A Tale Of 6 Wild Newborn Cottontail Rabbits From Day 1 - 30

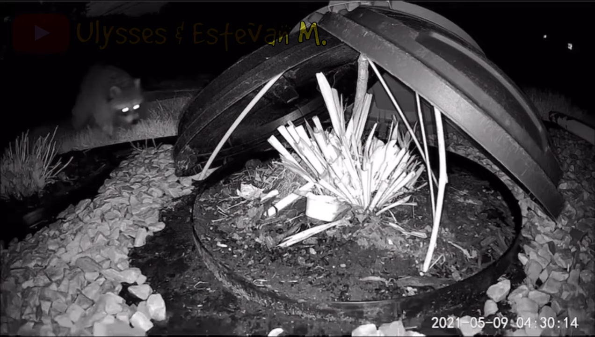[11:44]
During the night, we spotted a raccoon passing by, but the babies were safe.
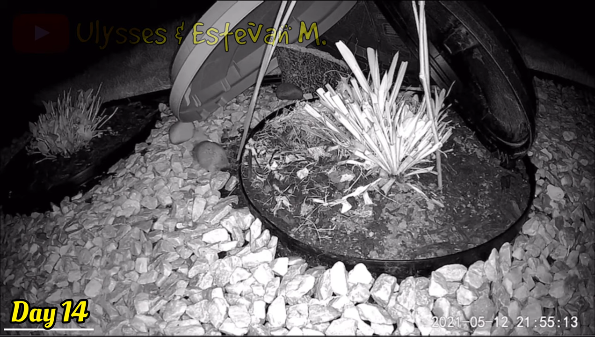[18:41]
the second rabbit left the burrow and went in the same direction as the first one. Fifteen minutes after, we saw a third one leave the burrow.